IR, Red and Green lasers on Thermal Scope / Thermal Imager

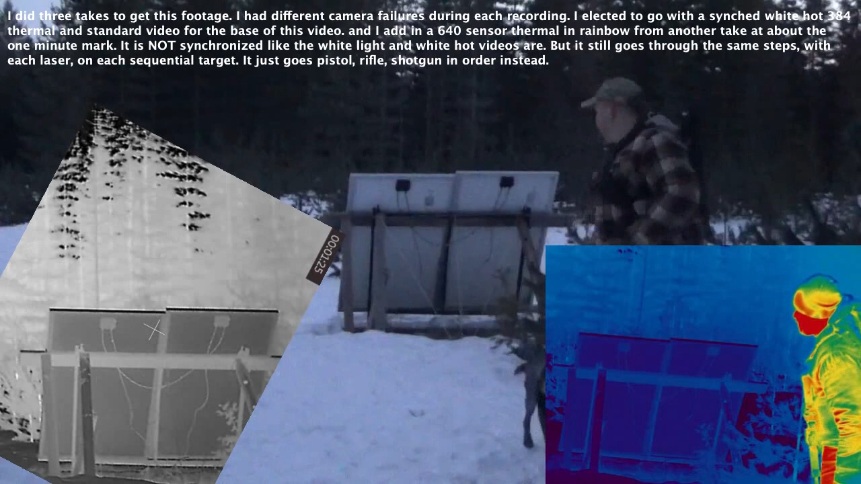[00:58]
So, there it is on the panel.
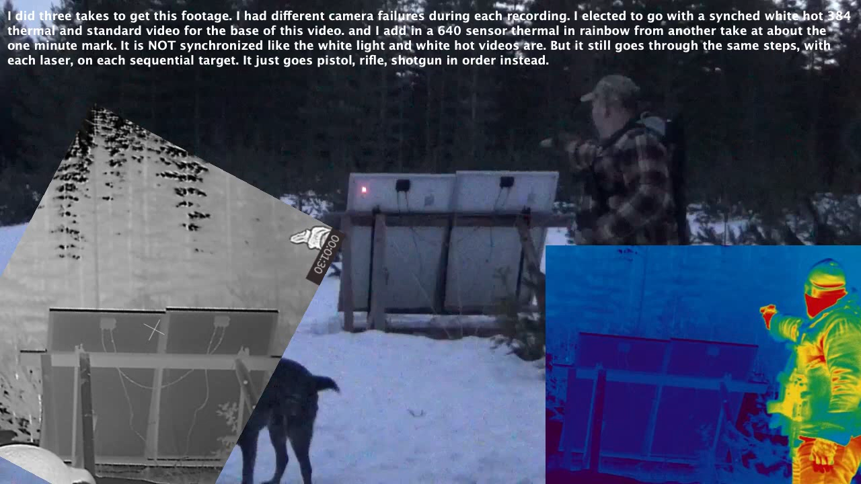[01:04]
There it is on the junction box. There it is on the aluminum frame. There it is back on the panel.
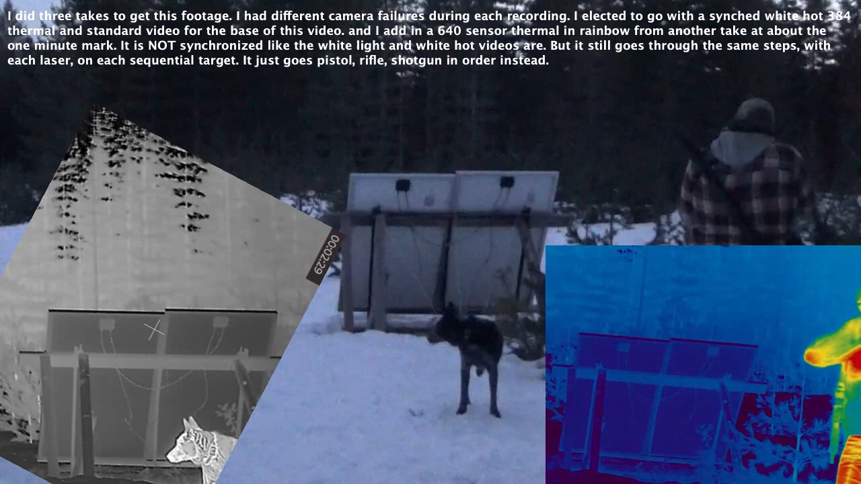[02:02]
There it is on the junction box. There it is on the aluminum frame. There it is. There it is on the panel.
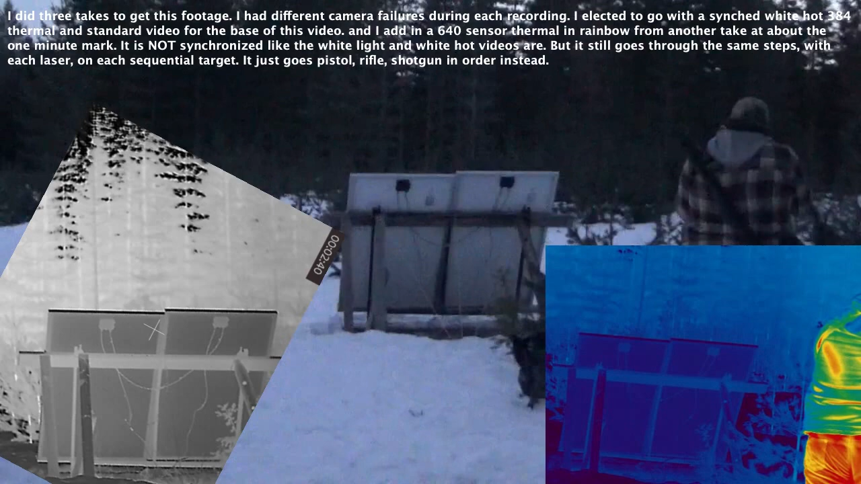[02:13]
There it is on the panel. So, there you go. The three main lasers. Red, green, and infrared. On three different materials. Basically, a glass mat. Aluminum. And plastic. What'd you think?